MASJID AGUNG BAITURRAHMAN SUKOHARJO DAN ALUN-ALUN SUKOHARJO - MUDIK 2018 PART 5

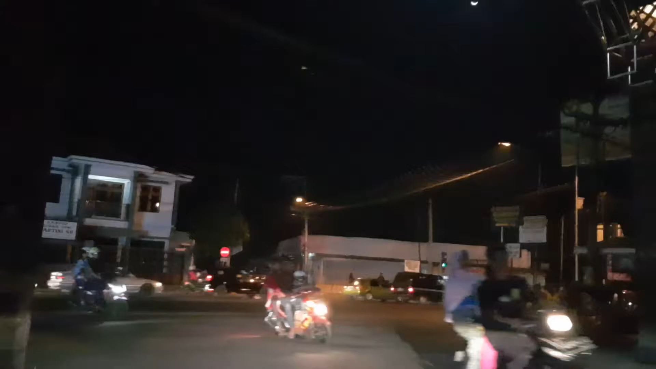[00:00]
Malam ini aku mau jalan-jalan ke alun-alun Sukoharjo di Kabupaten Sukoharjo,
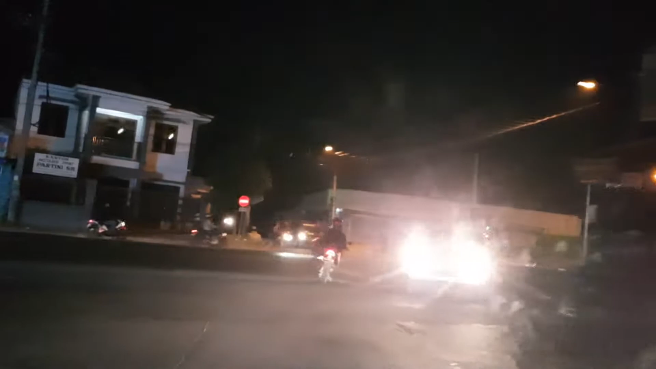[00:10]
Jawa Tengah. Alun-alun ini paling rame loh.
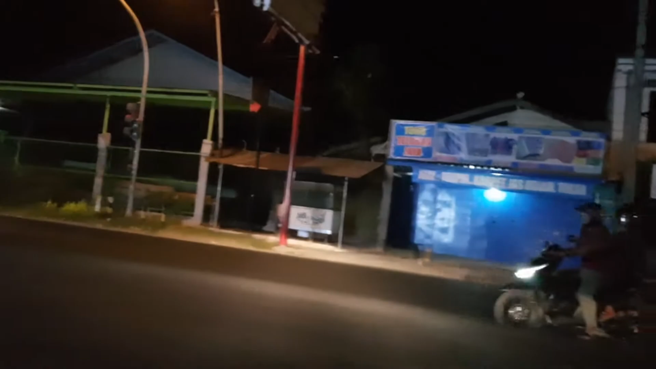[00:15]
Aku sih berharap di sana ada mainannya banyak.
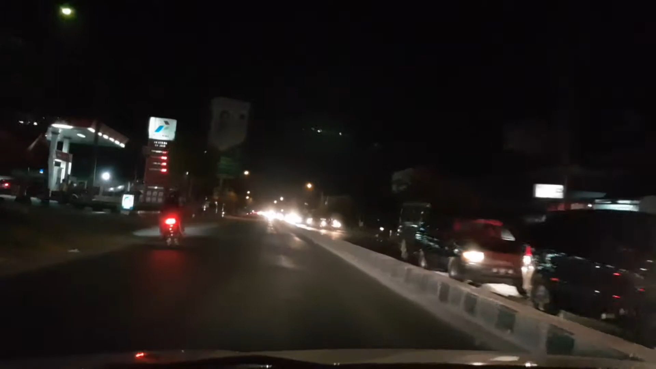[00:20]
Soalnya aku juga baru pertama kali sih ke sana. Ikutin keseruannya terus ya, guys. Hai guys, ini suasana kota Sukoharjo di malam hari. Indah ya.
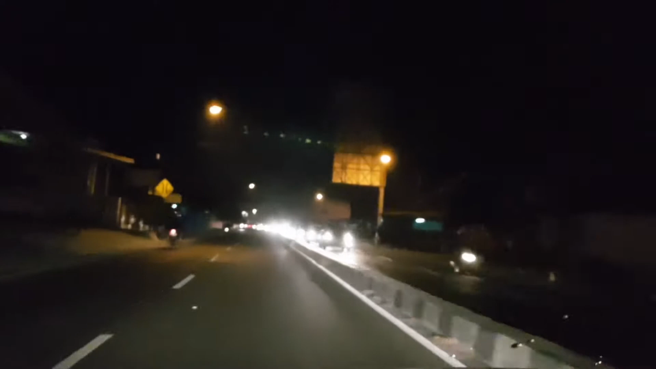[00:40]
Jadi malam ini H+1 kayaknya perjalanan kita ke arah Sukoharjo lebih lancar daripada searah sebaliknya. Jadi kemungkinan besar ini orang-orang Wonogiri Sukoharjo pada main ke Solo semua.
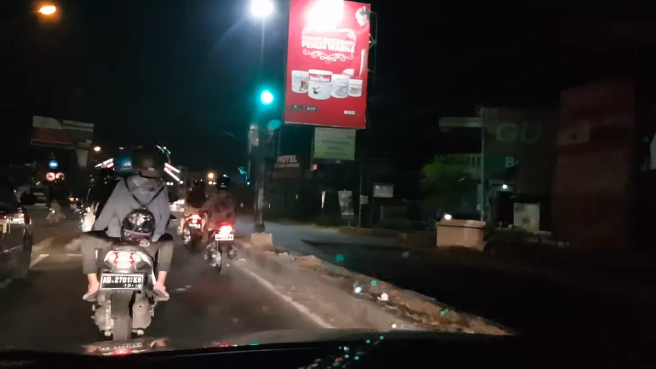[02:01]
lagi ada patung jamu Sukoharjo. Patung jamu dan Pak Tani. Patung jamu dan Pak Tani.
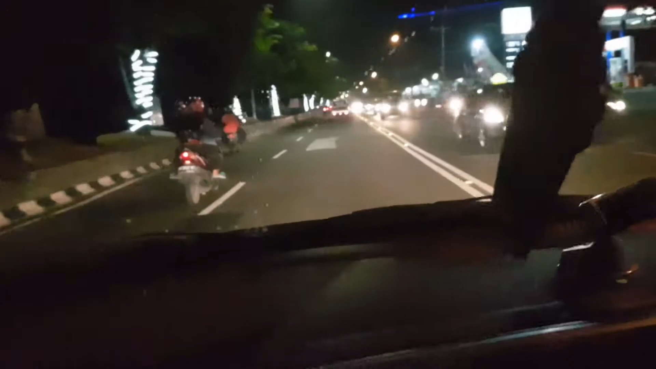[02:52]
Ya, ini jalanan di dalam kotanya Sukoharjo ya. Sekarang perkembangannya semakin pesat sekali. Kiri kanan sudah ada gedung bertingkat, di depan contoh salah satunya itu kayaknya nih kantor Kabupaten Sukoharjo nih, udah lagi dibangun, tinggi banget tuh, ada crane-nya. Nah, ini Kabupaten Sukoharjo udah dibangun, di pinggir jalannya sudah dipercantik dengan trotoar, kemudian pohon-pohonnya juga udah dihias semua, bagus banget.
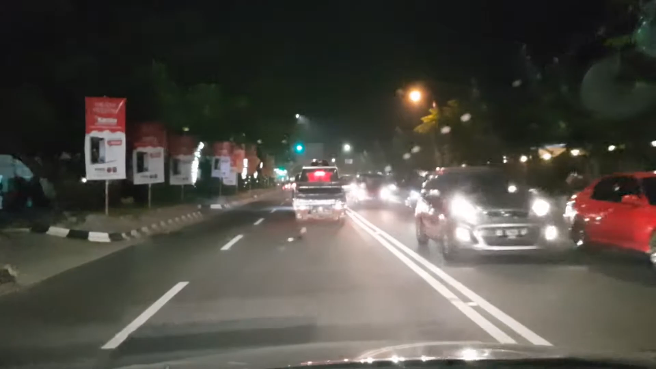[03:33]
Nah, ini kantor Kabupaten Sukoharjo lagi dibangun.
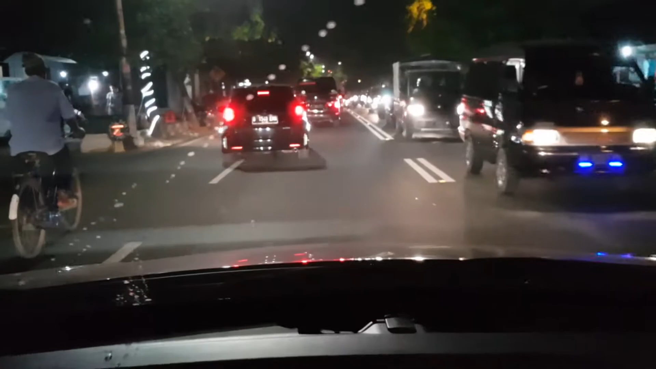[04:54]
Ya, di depan simpang 5 ini macet banget. Kalau di sini namanya Proliman ya. Kalau Liman itu ya simpang lima. Lima, Liman itu lima. Ini macet lampu merah simpang lima. Tol Liman Sukoharjo.
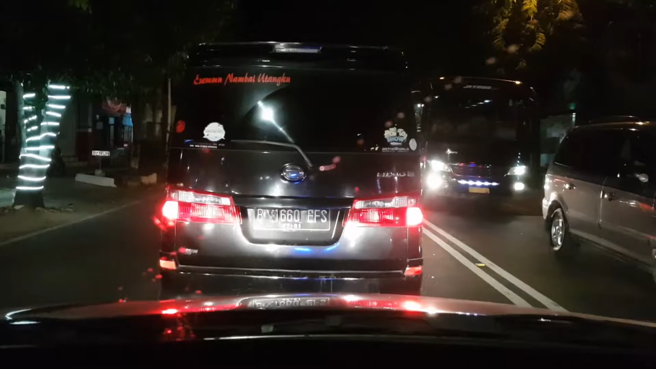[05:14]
Nah nanti kalau lurus ke arah Wonogiri, kalau ke timur itu ke arah Waduk apa itu namanya? Waduk Mulur.
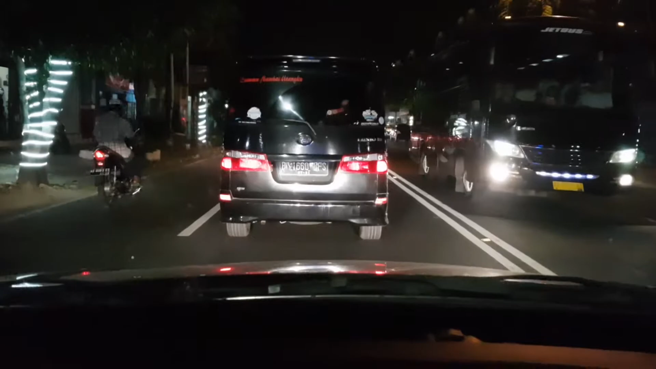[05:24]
Bawa ke barat itu ke arah Tawangsari, ke Klaten juga bisa, alun-alun. Nah ini ada tulisannya nih. Ke lurus Wonogiri, kanan Klaten, ke kiri Karanganyar.
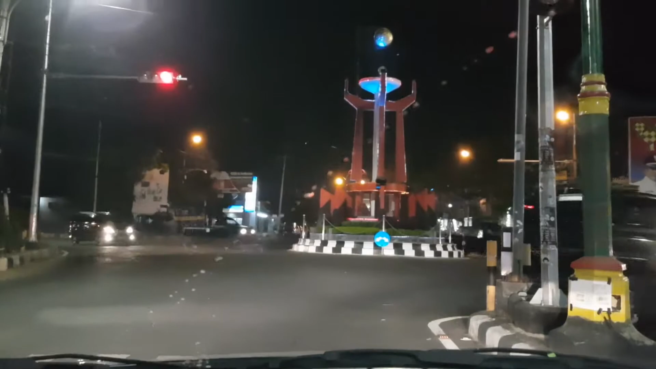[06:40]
Ya ini kita sudah di lampu merah Proliman Sukoharjo. Di tengah-tengahnya itu ada apa ya namanya? Adipura ya, Tugu Adipura. Di situ kan nanti ada sisi-sisi berapa? 4 sisi. Kapan Kabupaten Sukoharjo mendapatkan Adipura? Gak kelihatan sih tahunnya, tapi setiap tahun kan ada terus itu. Ada yang dapat, ada yang enggak. Ya ini simpang limanya Kabupaten Sukoharjo. Proliman.
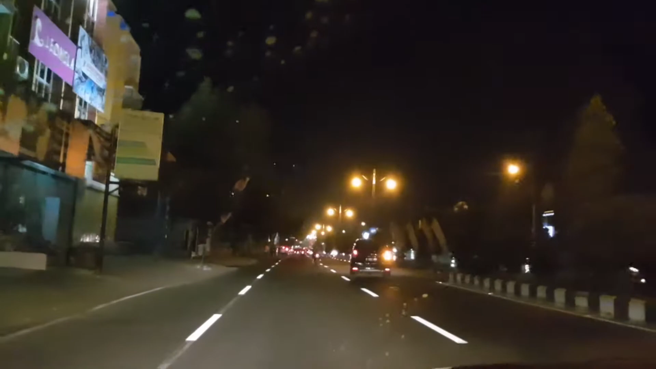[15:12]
Bagus gede ya. Kita kemana nih? Kiri dulu. Di sini dulu ada namanya Jus Planet, di mana? Planet Jus. Di balik Jus Planet.
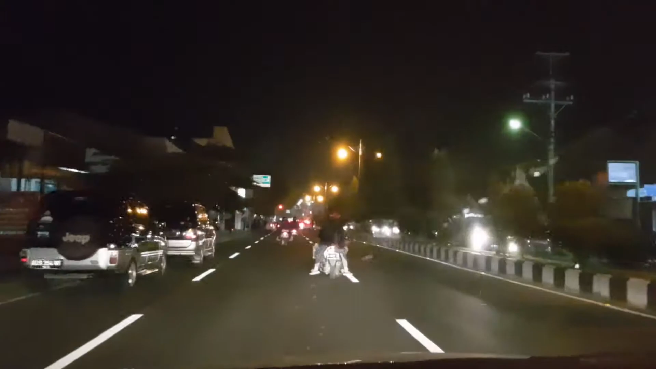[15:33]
Jus Planet. Planet Jus. Di sini. Rame meni apa ya gue? Soto ayam rame pihak. Roliman lagi. Ini lurus dikit, belok kiri ada SMA 1 SMA Negeri 1 Sukoharjo ya.
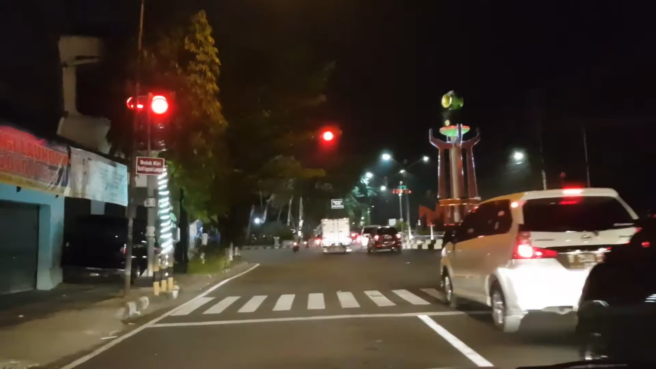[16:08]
Ada syarat lampu toh. Guys, itu sekolah SMA-nya ayah nih.
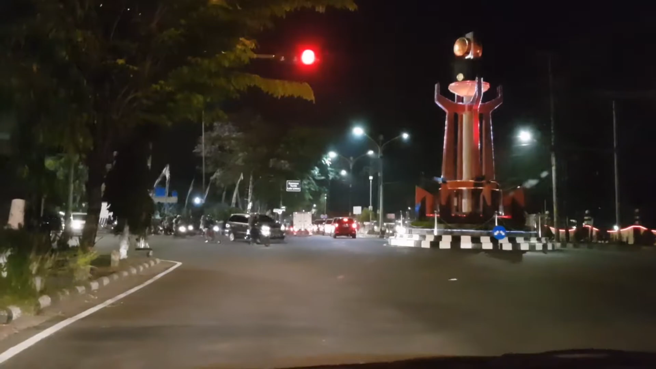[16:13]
SMA Negeri 1 Sukoharjo. Adek, kita mau ke alun-alun deh. Kalau ke kanan sana ada RSUD.
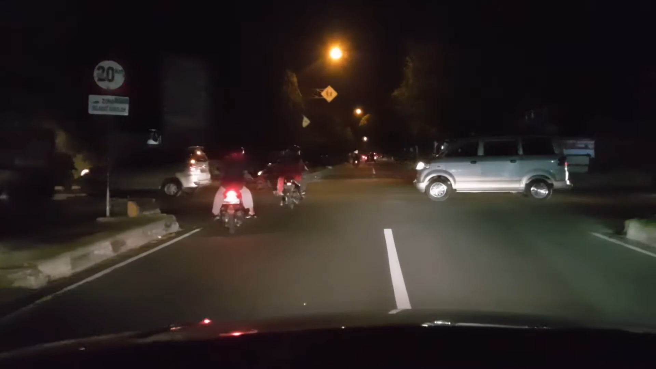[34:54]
nggak bisa langsung ke utara, tapi ini diarahkan ke lewat jalur tengah ya, nanti tembusnya yang jalan Kejaksaan
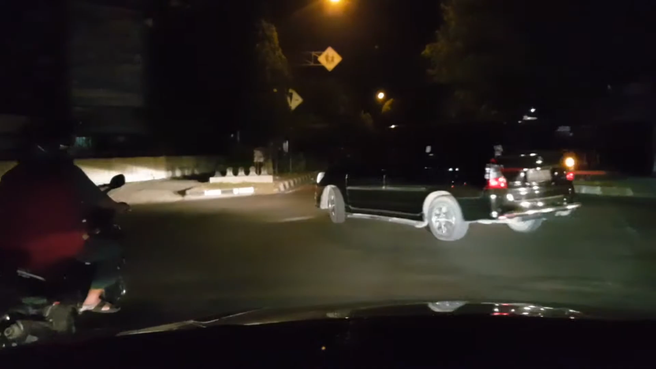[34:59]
itu.
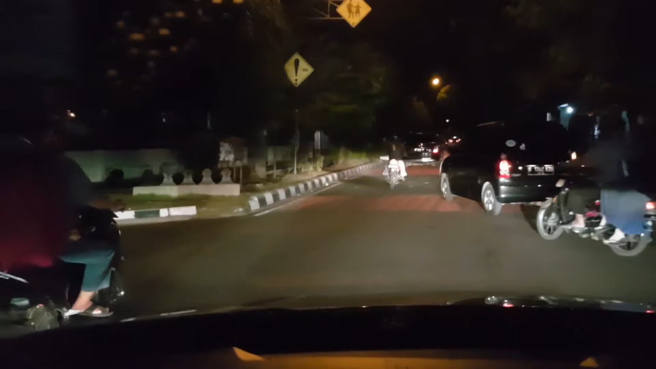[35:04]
Lewat di sekolah kan dulu saya harus
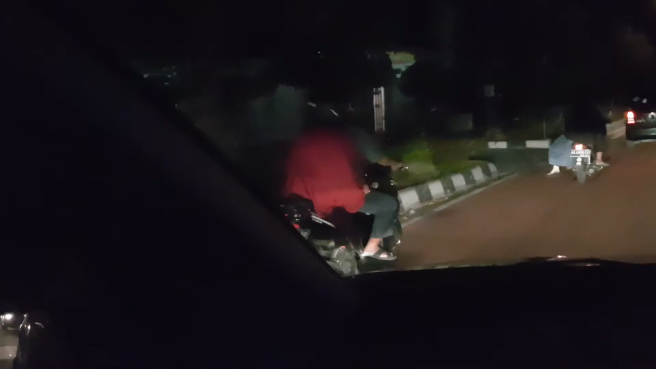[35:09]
ada SMP 1 Sukoharjo sebelah kanan itu dan